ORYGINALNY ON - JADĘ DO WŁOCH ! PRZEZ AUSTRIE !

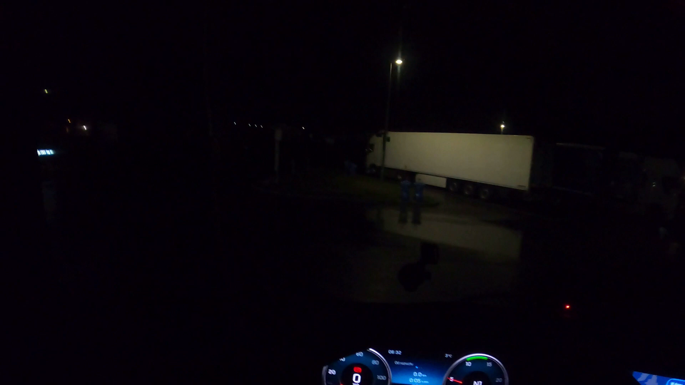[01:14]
Będą fajne widoczki. I oczywiście walimy do Włoch, no, prosto do Włoch, prosto do Włoch.
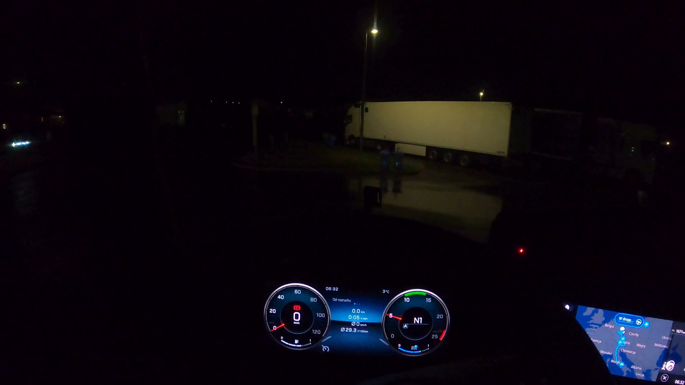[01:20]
300 chyba, a 20 km mam do granicy z Austrią. Jestem na bardzo fajnym parkingu, to jest Autohof, ale jest naprawdę spoko. Dlatego, że tutaj jest bardzo dużo udogodnień, takich jak prysznic, toaleta, chociaż ta toaleta taka...
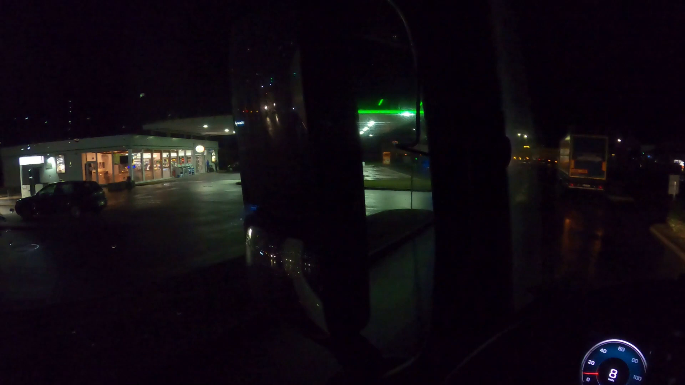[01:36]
Skręć w lewo, następnie na końcu drogi skręć w prawo.
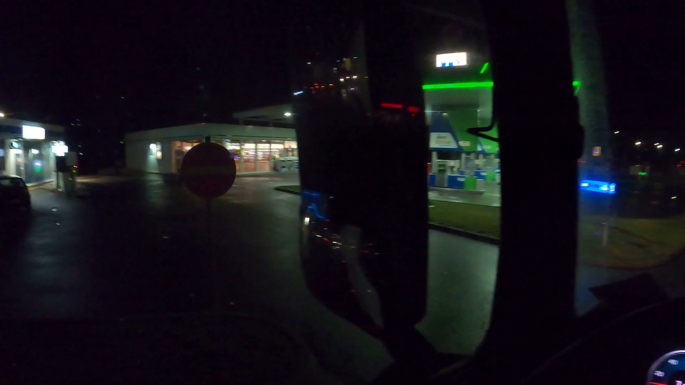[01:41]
Wiesz, toaleta była bardzo średnia, można by tak to powiedzieć. Ale parking spoko. Zobaczcie, tutaj naprzeciwko Aldi, wczoraj w nim byliśmy pod koniec vloga. Tam jest sklep Norma.
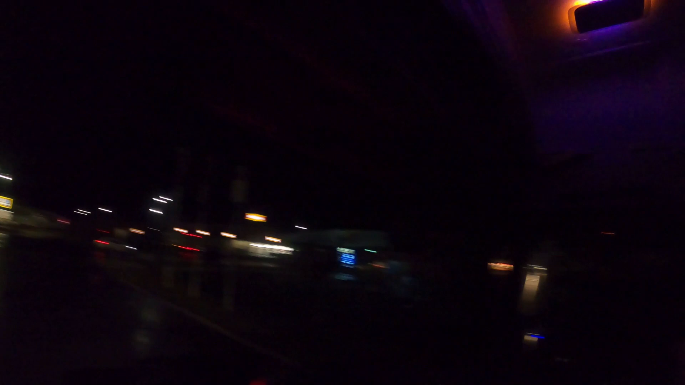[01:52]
Tam po prawej stronie były jakieś sklepy typu Rossmann i tego typu rzeczy. Też musiałem wczoraj wejść do Rossmana, także... Następnie na końcu drogi skręć w prawo.
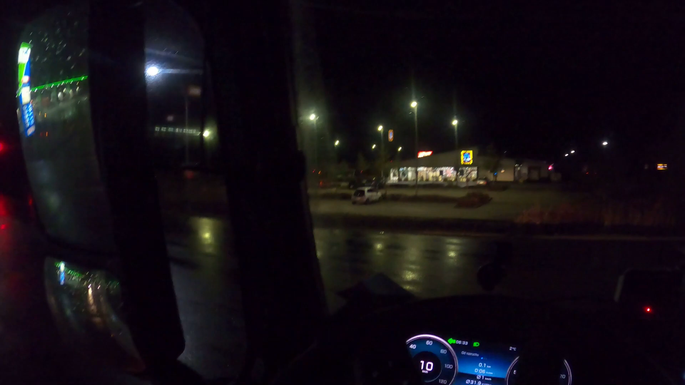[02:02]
Także spoko, fajnie, nie? Że takie sklepy gdzieś tam są. Skręć w prawo, by 279, następnie skręć w lewo.
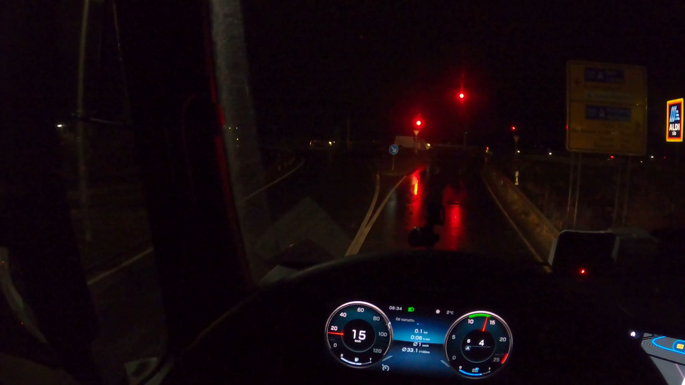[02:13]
No przecież my w lewo, tak? Nie, kuźwa. Pskitu. Muszę tam przejechać z tamtej strony. Nieźle, ale widzę, że tam też zawracają. No, także słuchajcie.
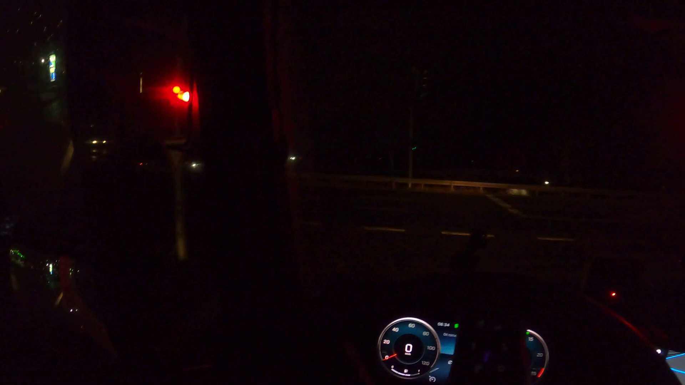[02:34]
Kolejny vlog, kolejna trasa. Tym razem na pewno będą widoczki fajne. Teraz jeszcze nie ma co się ich spodziewać za szybko, ale na vlogu to będzie chwila, moment i za chwilę pojawi się trasa Brennero. Trasa Brennero, akurat się tak poukładało, że jest będzie widno, jak będziemy na Brennero. Miałem wyjechać o godzinie, znaczy mogłem wyjechać po 9, zrobić sobie 9 i wyjechać po tej 9, ale mówię, kręcę 11.
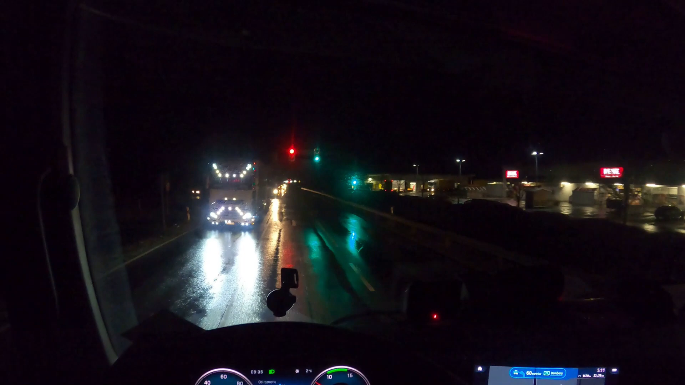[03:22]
To kolejny sklep Rewe. Także tych sklepów jest naprawdę dużo i to jest naprawdę na plus przy parkingu. Dzień wstał do życia.